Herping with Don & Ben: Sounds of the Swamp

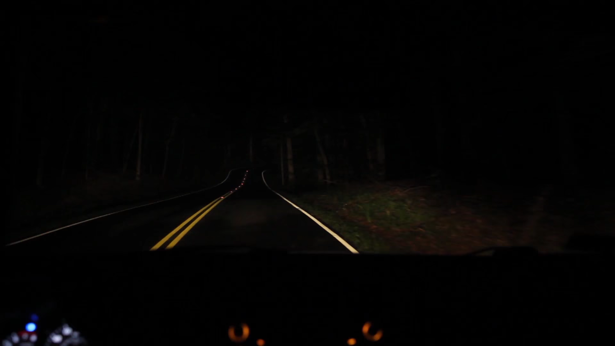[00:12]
Road cruising is a good way to find frogs, snakes, and other reptiles and amphibians that come out at night in warm weather. You can cover a lot of ground when driving along backcountry roads, and you can see animals moving in your headlights. Nobody, but nobody finds more frogs on the hood of a car than Tim.
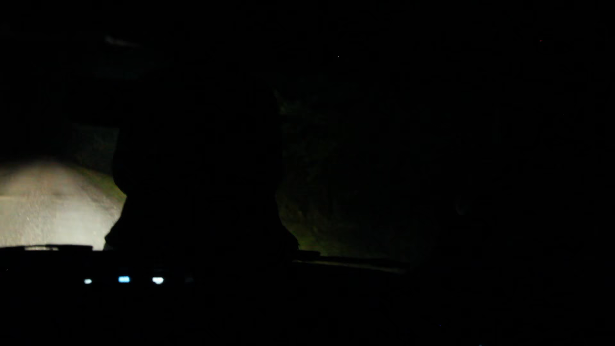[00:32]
Tim's on the hood of the car, he's our spotter.